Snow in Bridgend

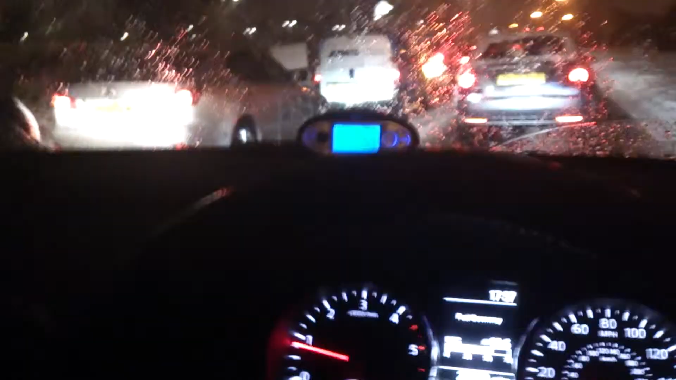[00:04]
In the house. And, uh, yeah. Still snowing. Highway maintenance. Someone's gonna be needing that. In a little while. Cause this shit is icy, y'all! Yeah, so, um... Two snow videos and... Still pretty much in the same place. After... Half an hour. This shit is 60 mile an hour, people!
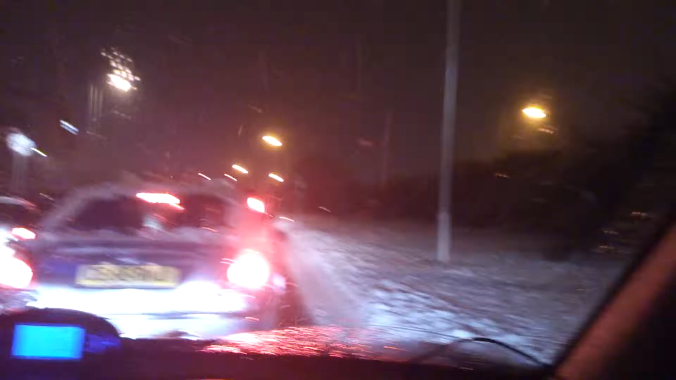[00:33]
Let's do it! Fuck me! Tractor on the grass. Fuck me.
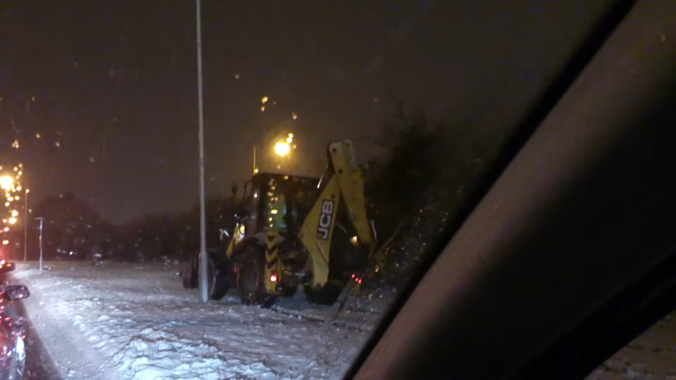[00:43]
Yep, so, that's how snowy it is.
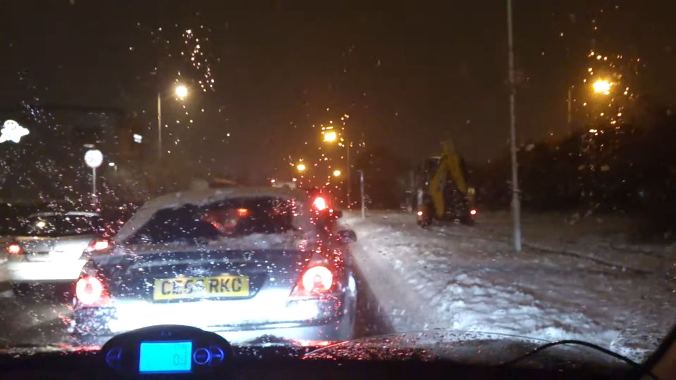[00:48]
People have decided to take to the JCB's. So, yes?